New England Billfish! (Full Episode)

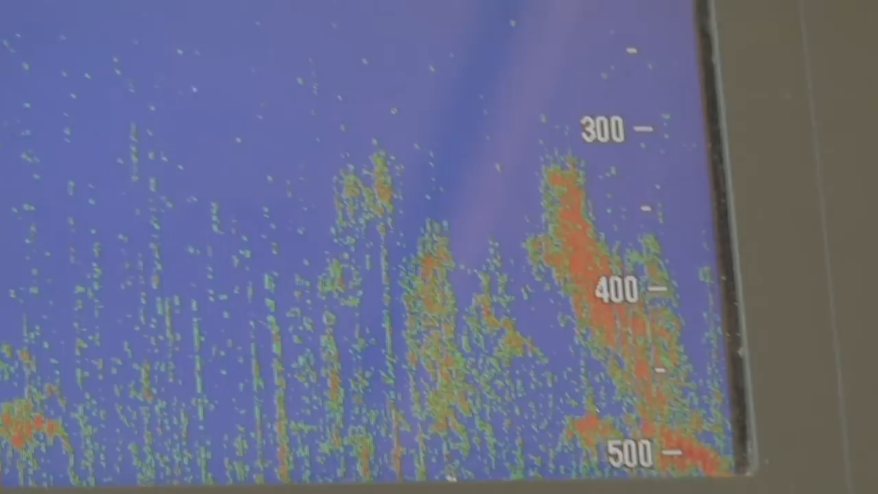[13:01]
We're already starting to mark a lot of bait down about 300, 400 feet.